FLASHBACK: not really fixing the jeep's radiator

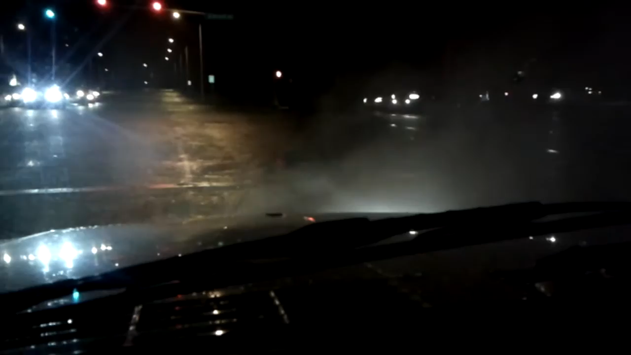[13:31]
Probably going to be another leak. Oh well, we'll have to stop and fix that. From what I've found, the best way to get rid of steam coming out of the front of your car is to drive fast enough so that you can't see it.
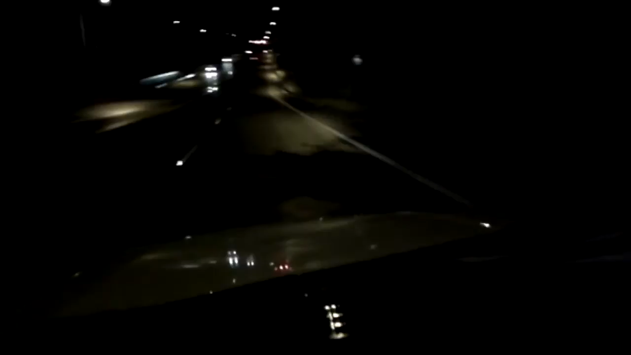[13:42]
And yeah, it seems to be working pretty well. The gauge here is still within an acceptable range.